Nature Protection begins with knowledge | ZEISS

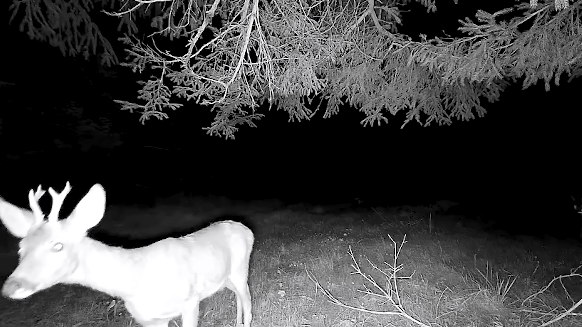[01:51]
And that's when most of the exciting stuff's happening. So your secret camera opens up that whole world. And the technology involved with it now, I mean, just the way it interacts with the app on your phone.
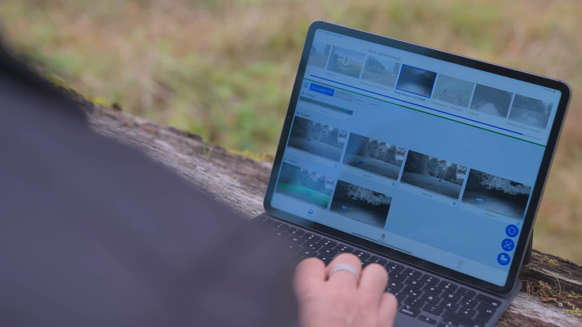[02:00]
I didn't think I'd be that useful until I tried it. And it was suddenly, I can be here. In fact, it happened last night. I was here and my phone pinged and
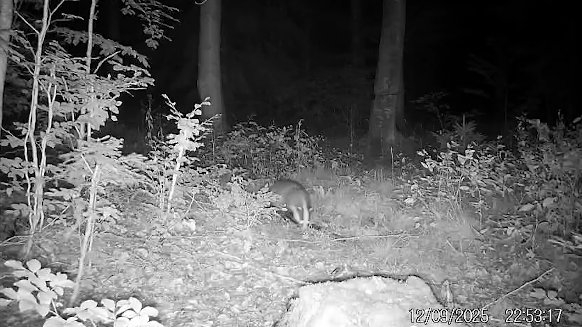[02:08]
I looked at it and I can see an otter or a badger has just passed by my camera.